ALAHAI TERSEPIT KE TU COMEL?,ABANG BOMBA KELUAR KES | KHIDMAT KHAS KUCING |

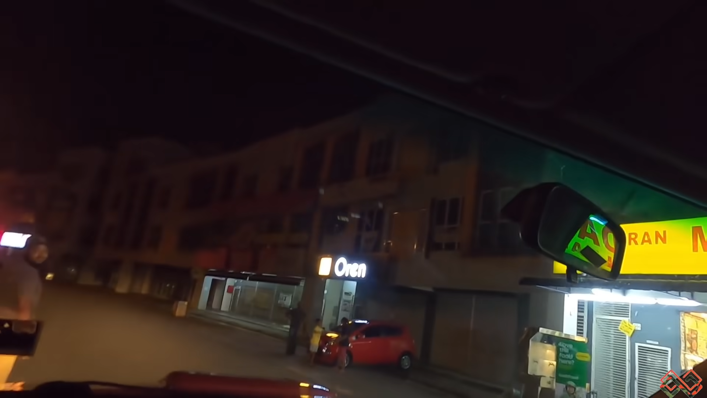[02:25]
Jom tengok apa yang boleh kita buat. Kenapa kereta ada kereta? Tak tahu.